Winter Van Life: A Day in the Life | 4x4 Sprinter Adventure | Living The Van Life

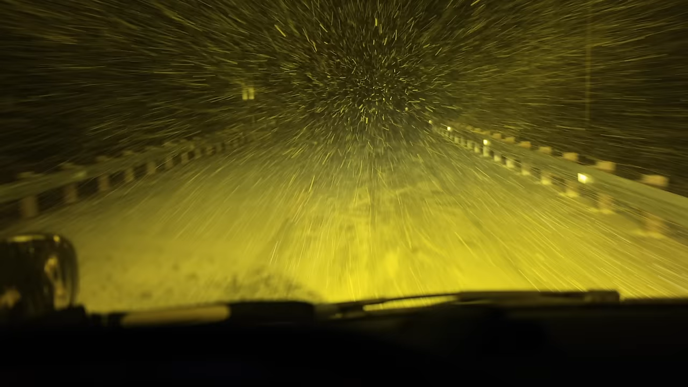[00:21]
Going to find a spot to hunker down here in this
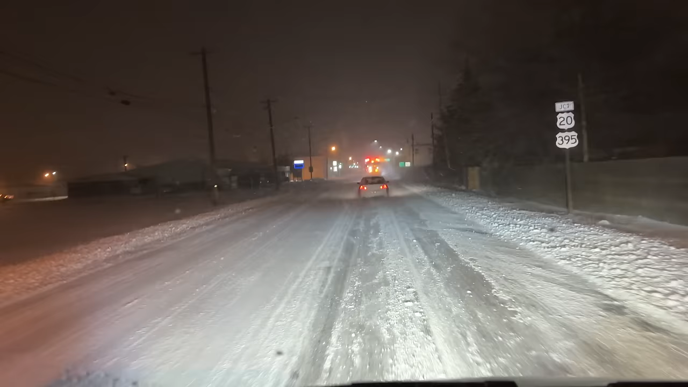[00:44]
little town of Burns out here in central Oregon for the night because it is late. Rolling in here, it's 4:45 in the morning. Been hitting it pretty hard, and that last little bit just kind of took it out of me. So, find a spot around here to crash, call it good for the night.